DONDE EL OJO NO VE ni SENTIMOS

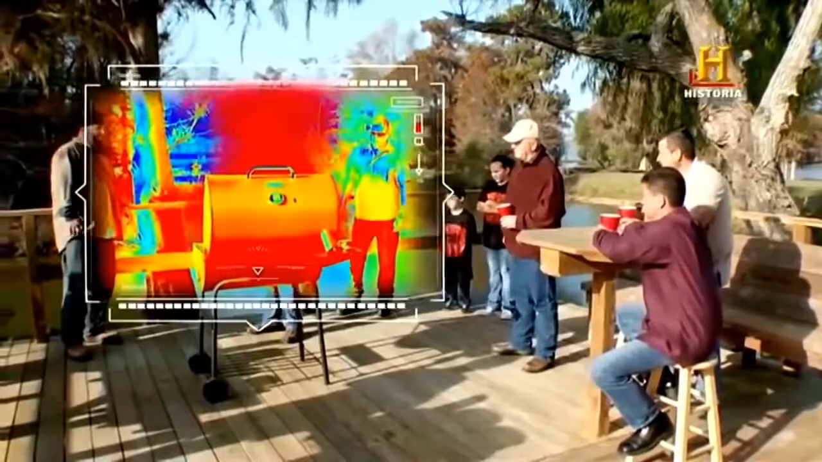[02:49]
Pero ahora, mientras la parrilla emite oleadas de calor infrarrojo,
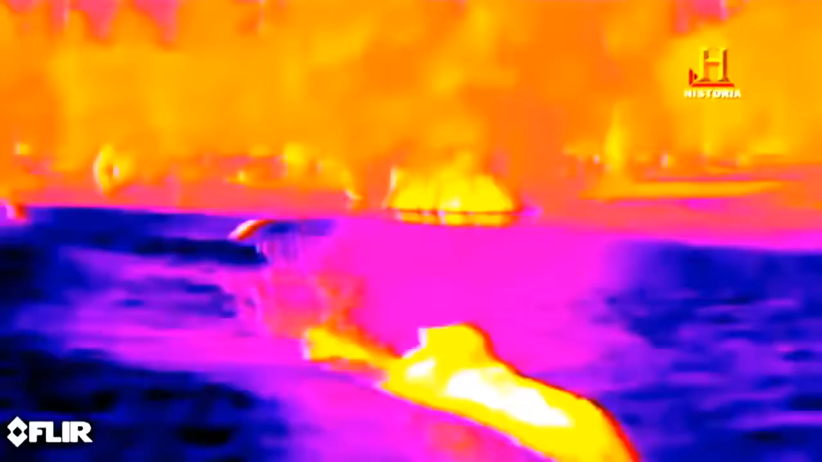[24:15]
Oh, vaya. Está absorbiendo toda esa energía calorífica. Está regulando su temperatura corporal.
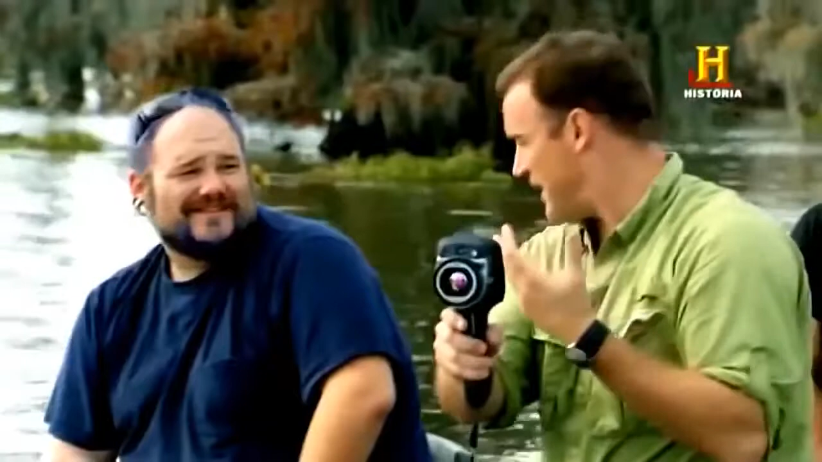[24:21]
Es muy eficaz para captar el calor.
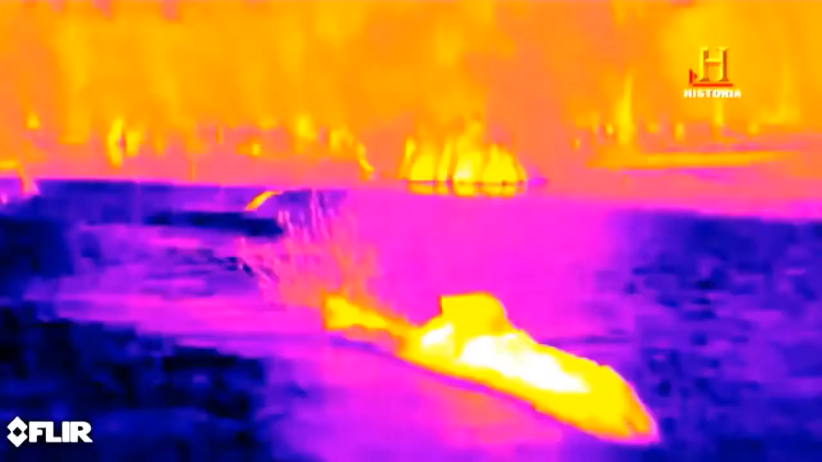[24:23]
Extremadamente eficaz. Los caimanes son ectotérmicos. Su temperatura corporal depende de la temperatura del ambiente donde se hallan.
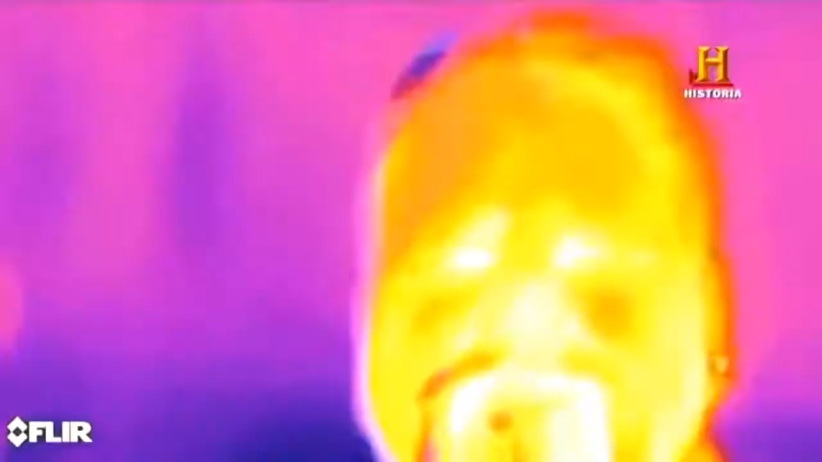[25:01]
Cuando respiras puedo ver las líneas de calor.
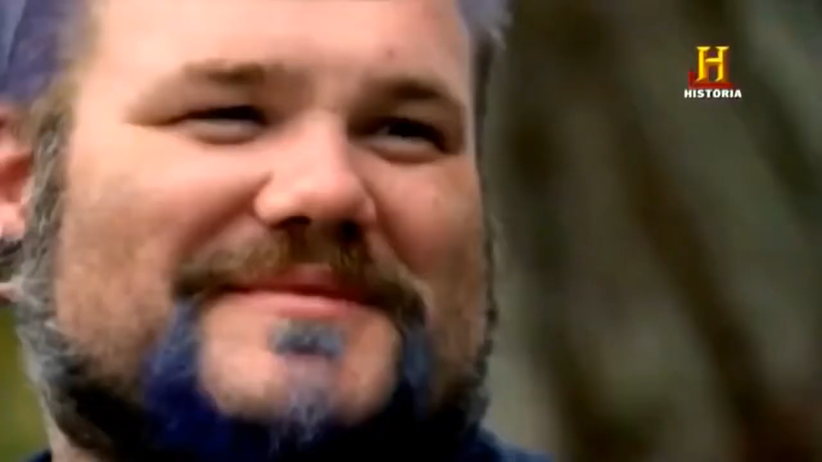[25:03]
¿De veras? Que calientan tu barba, sí.
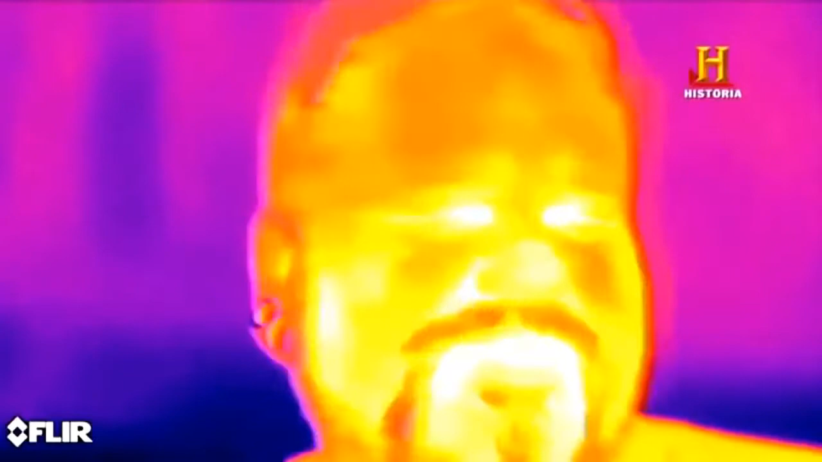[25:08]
Como los infrarrojos son calor cámaras especiales y otras máquinas nos permiten penetrar en sus secretos invisibles.
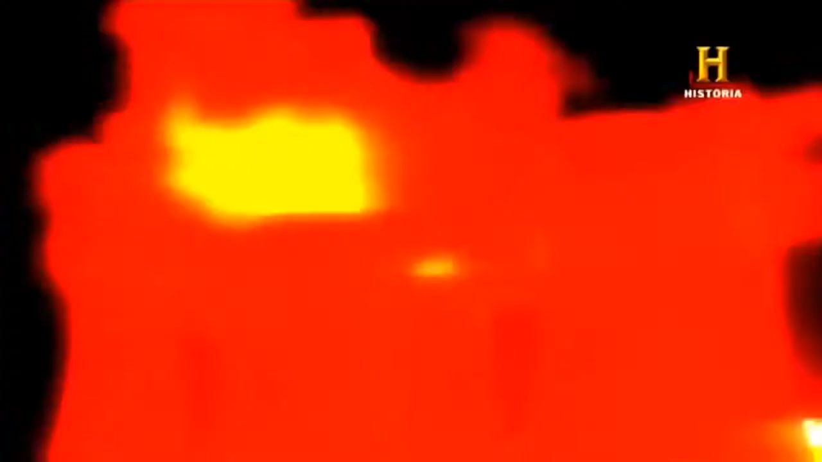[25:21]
Los ingenieros utilizan los infrarrojos para monitorizar el intenso calor
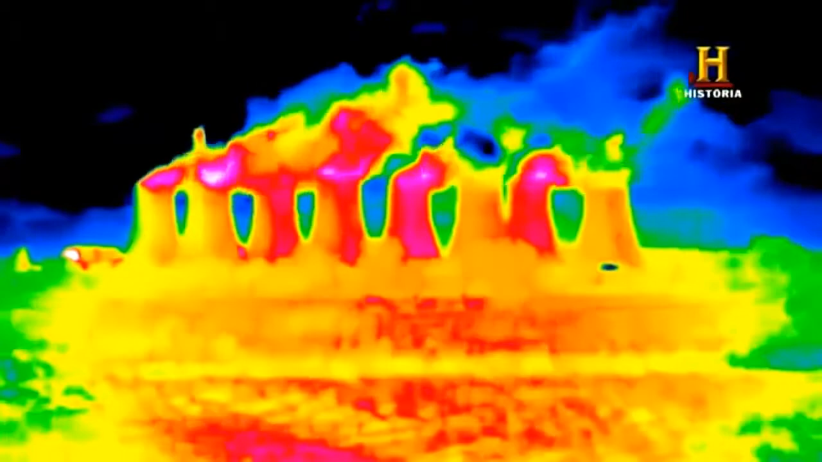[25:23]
que desprenden las torres de refrigeración
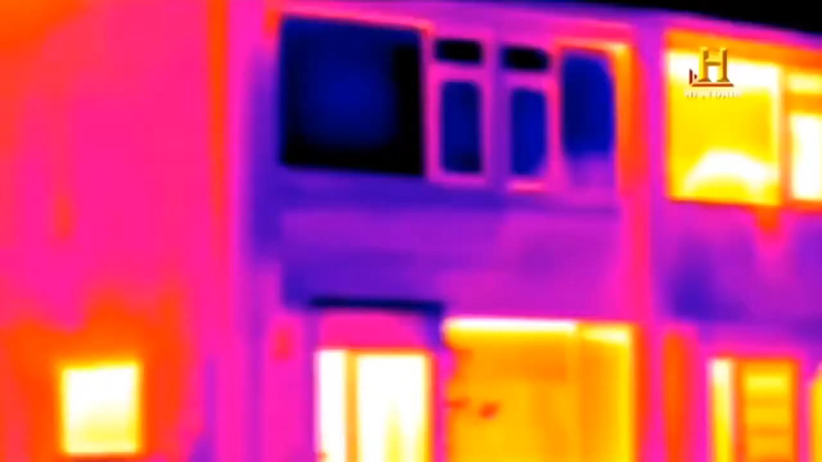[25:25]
o la pérdida de calor que sufre una casa cualquiera.
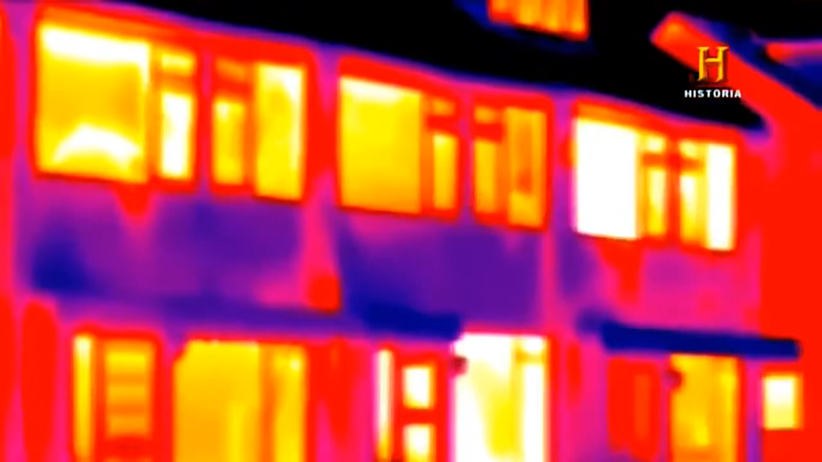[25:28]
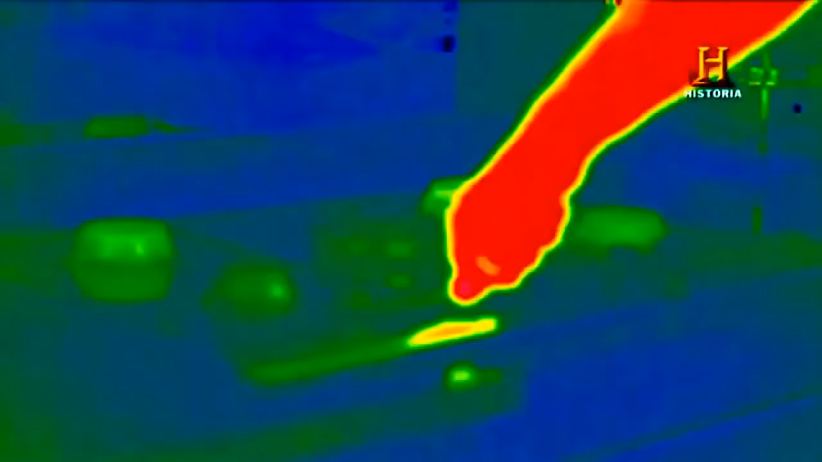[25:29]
Los infrarrojos nos muestran incluso la realidad invisible de lo que ocurre
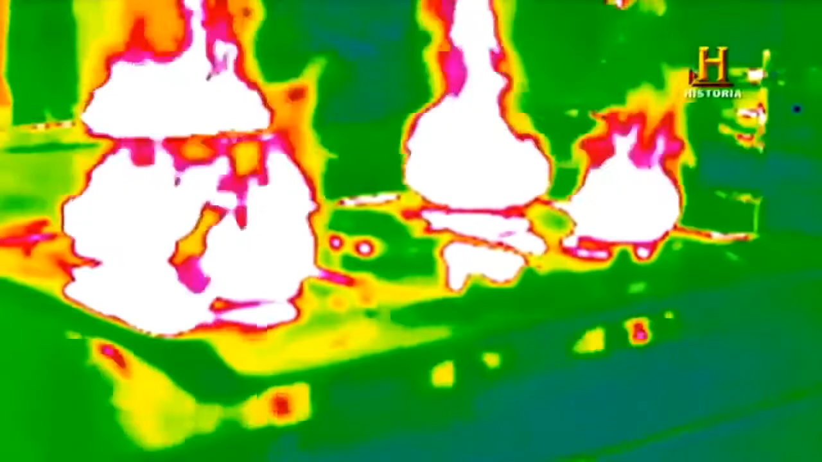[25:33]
cuando encendemos el fuego de una cocina o nos permite ver cómo el calor del agua hirviendo se extiende por una taza.
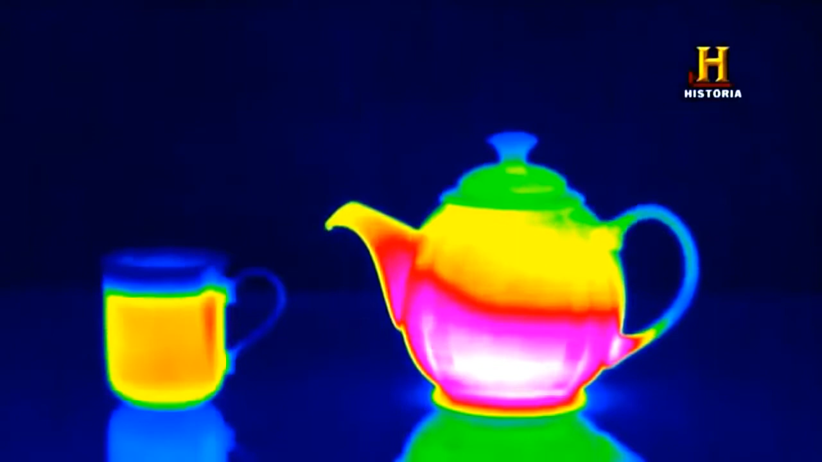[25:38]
Pero que los infrarrojos sean invisibles para el ser humano sin la ayuda de tecnología especial no significa que sean invisibles para todos.
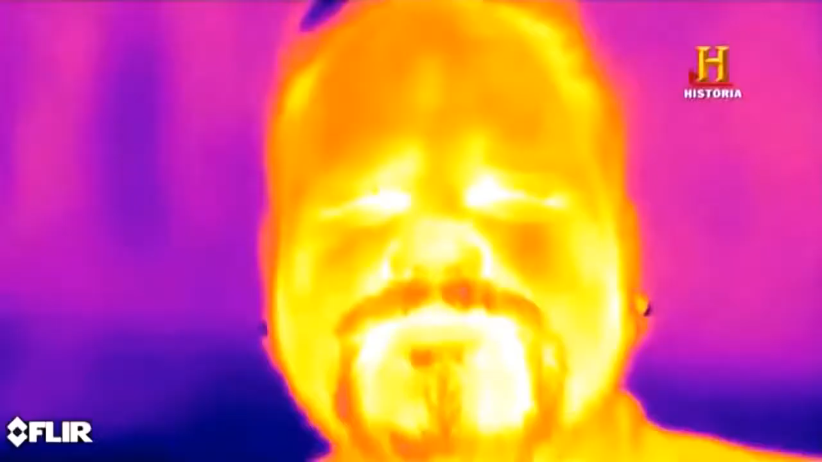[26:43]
A ti te veo bien Sí Pero tú eres una bestia
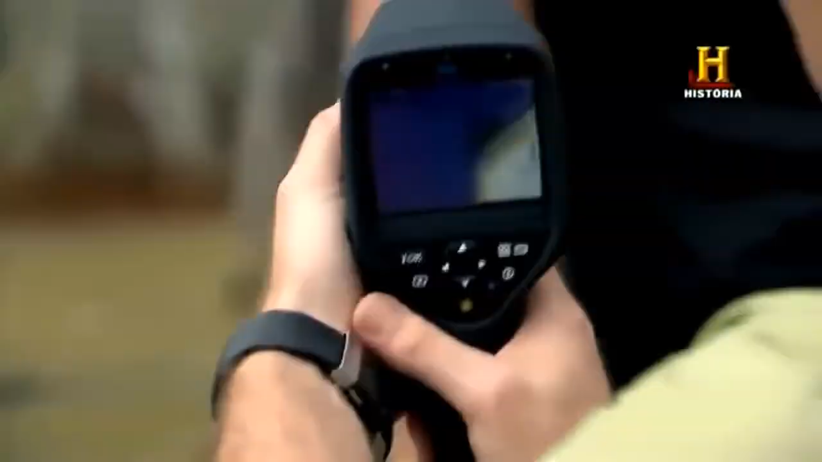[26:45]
de sangre fría No capto tu
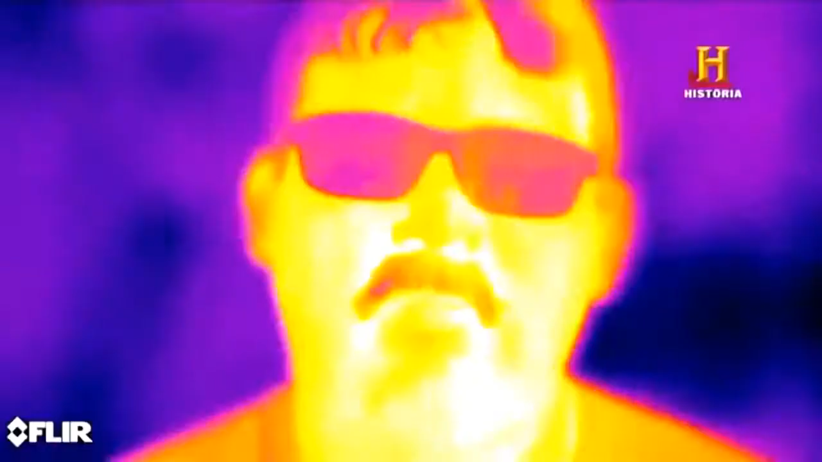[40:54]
las personas vemos menos del 1% de lo que nos rodea el 99% restante es invisible
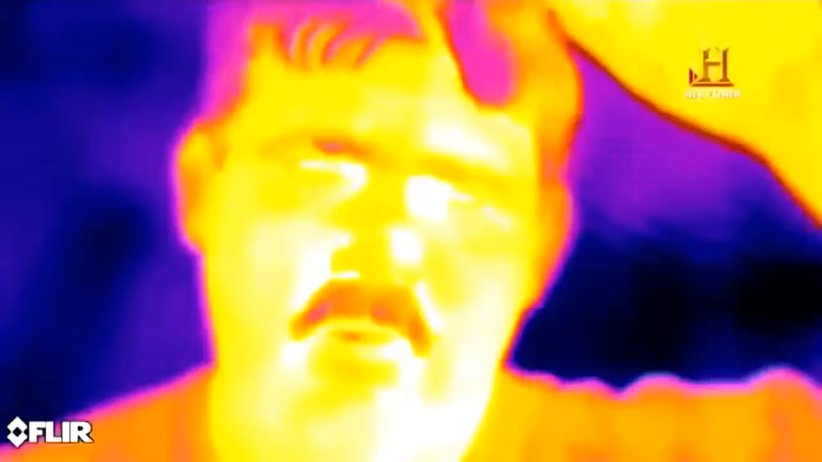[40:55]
estamos repasando las 40 cosas más asombrosas que son invisibles al ojo humano
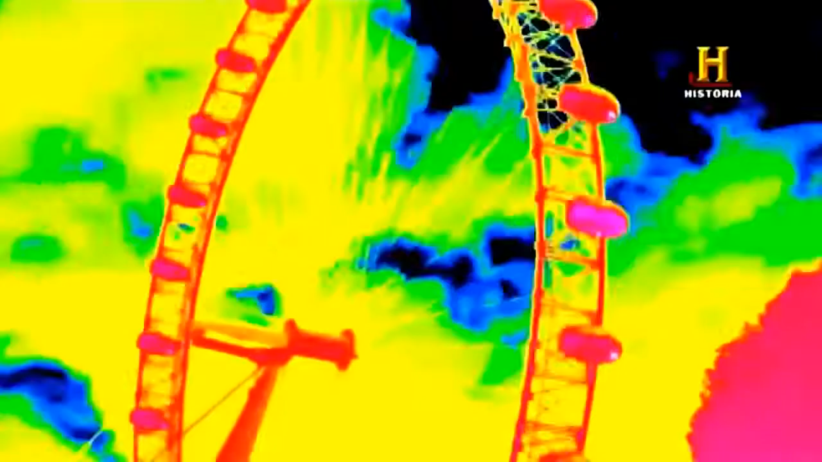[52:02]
las cámaras de infrarrojos tradicionales también nos permiten visualizar el calor invisible